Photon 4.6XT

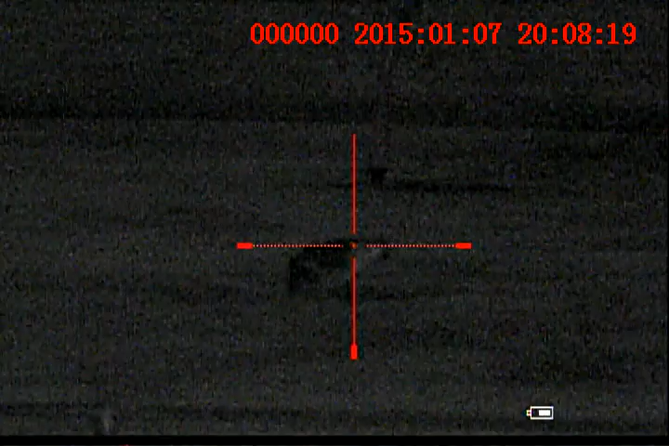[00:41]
bright moon and no IR help now I'm gonna go to the IR on the weapon okay this is 15% flood
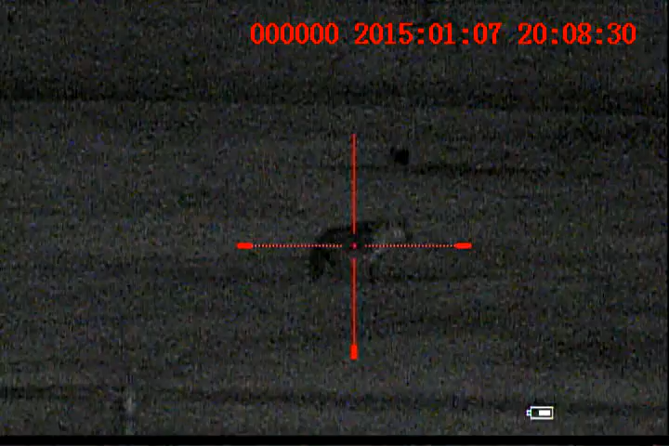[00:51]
going to some zoom this
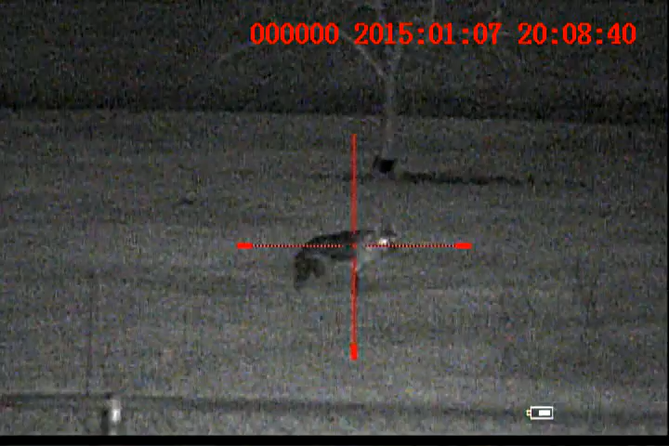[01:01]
is without the doubler at 60 yards okay this is 50% going to flood